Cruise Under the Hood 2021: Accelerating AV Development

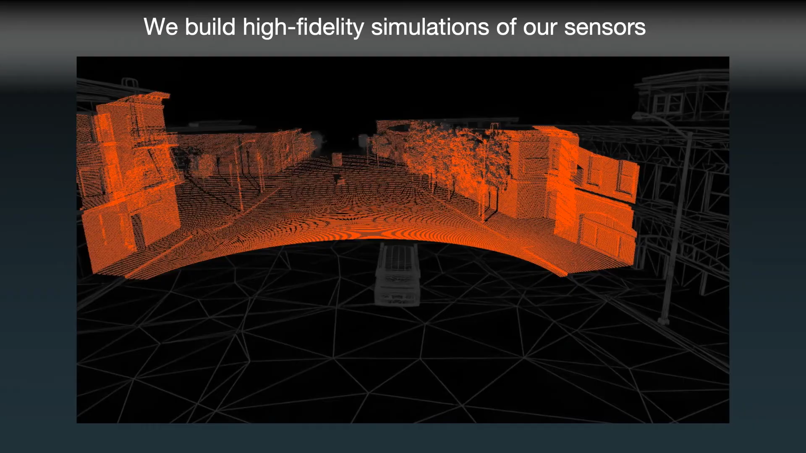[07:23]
And we simulate the Doppler effect which you see here as the fast moving vehicle turns pink as it gets closer to us.
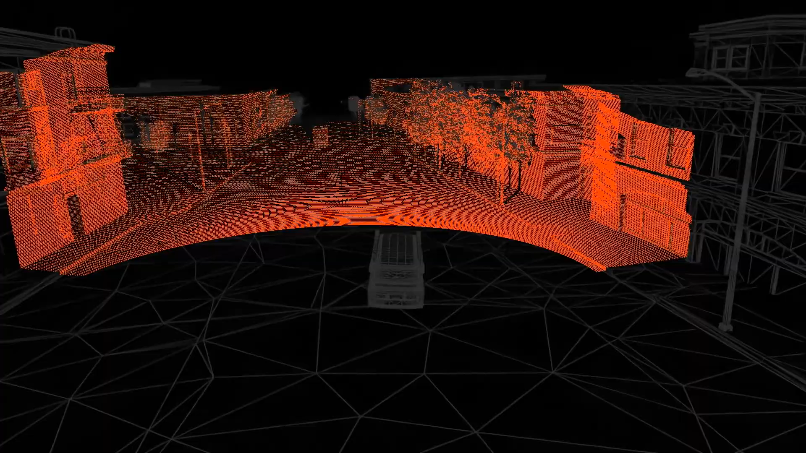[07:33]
This GPU based high fidelity simulation is built in collaboration with our fantastic radar team in Cruise Munich.
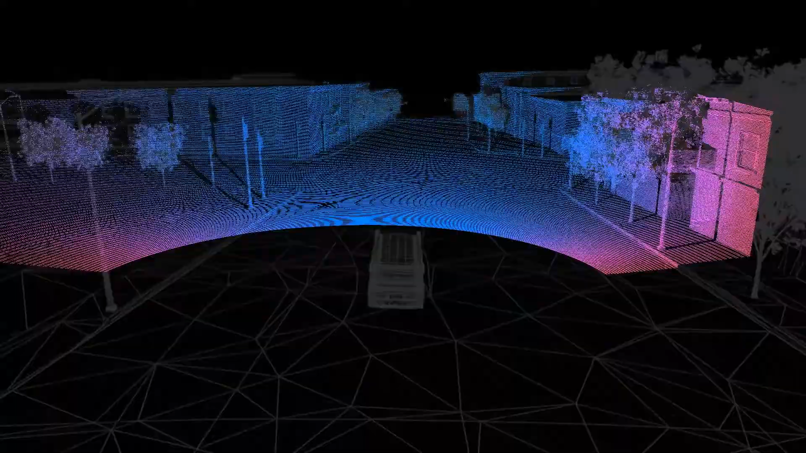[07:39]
This type of simulation is used in large scale testing as we previously saw,